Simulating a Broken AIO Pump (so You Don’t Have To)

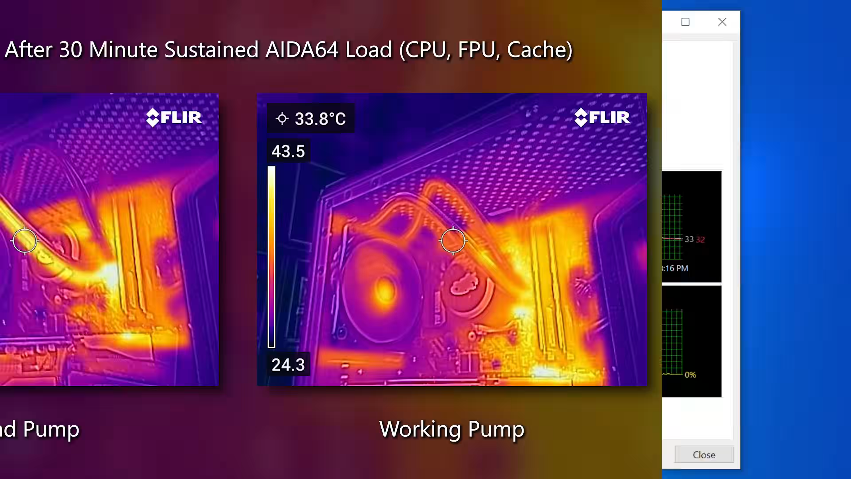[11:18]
On screen: spot 33.8°C
Another cool thing to show you, I took my floor imaging camera to the AIO, both with the pump disconnected, simulating a dead pump scenario, and with the pump connected and functioning properly, you can see that on the left with the pump not working, that a lot of heat is built up in just one tube and especially under the CPU block. And it's kind of hard to see under the block itself. This is just mapping surface temperature here. So the plastic basically comprising the CPU block is not very hot. But under that, I can assure you, it is extremely toasty and one of the tubes is also very hot.
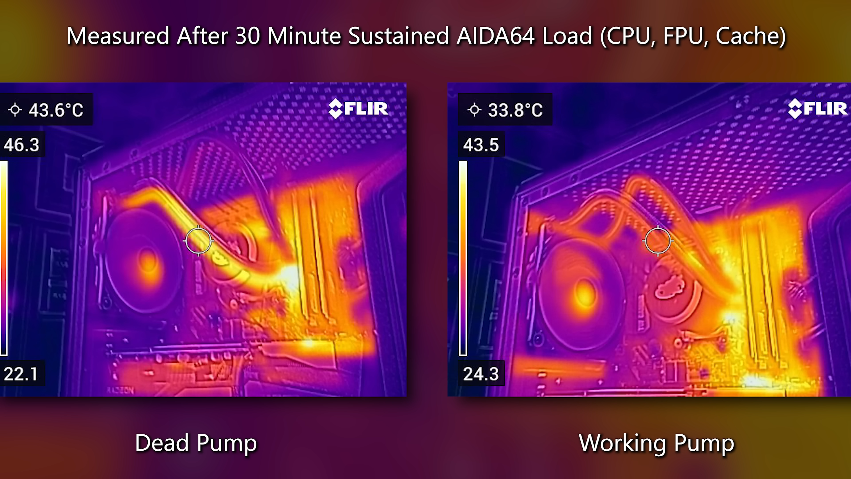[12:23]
Now, you could see small, you know, maybe one tube is a bit hotter than the other, especially in longer systems where you're getting tons of heat dumped into the system. You can see this in car radiators especially. But in a very small build like this, even under idle conditions, which this photo was taken at idle, you shouldn't be seeing all that heat pent up on one side.
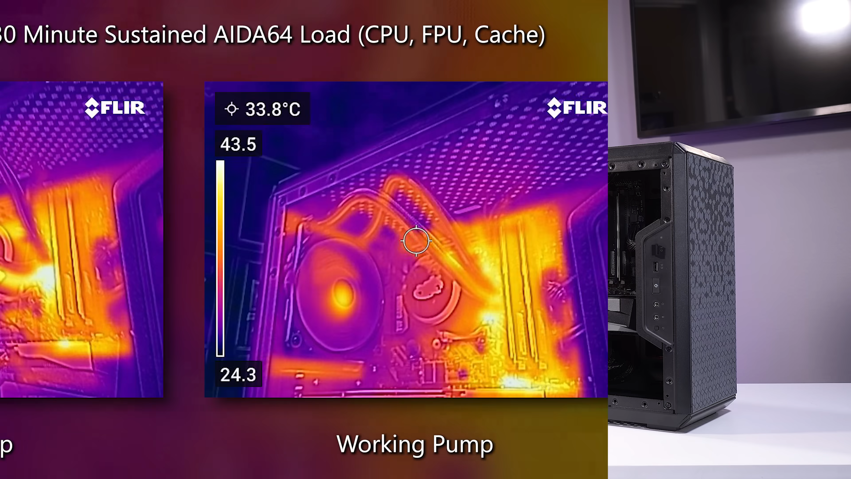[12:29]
On screen: spot 33.8°C
Well, that was a bit unexpected. I guess I'm a bit more experienced with overheating when it comes to more modern Intel chips. Ryzen tends to not be that hot.